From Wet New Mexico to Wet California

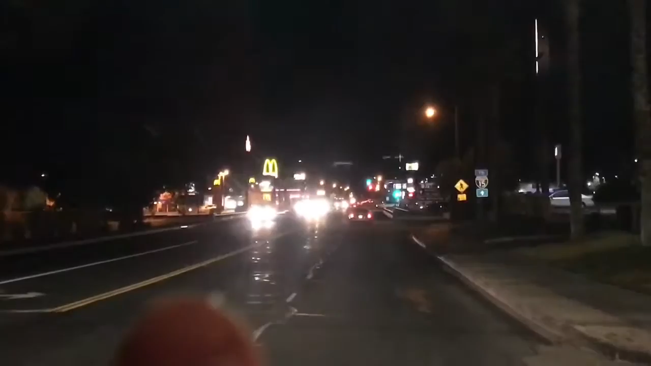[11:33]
That's the McDonald's right there. And it's made of train. But we're not going to see it because we're going to go south to San Bernardino.
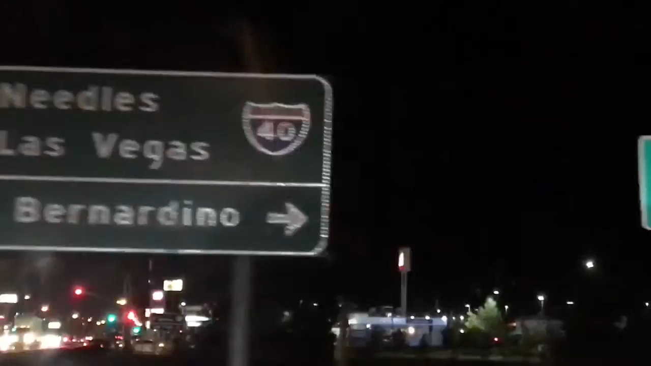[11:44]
Also, we have completed the full span of I-40.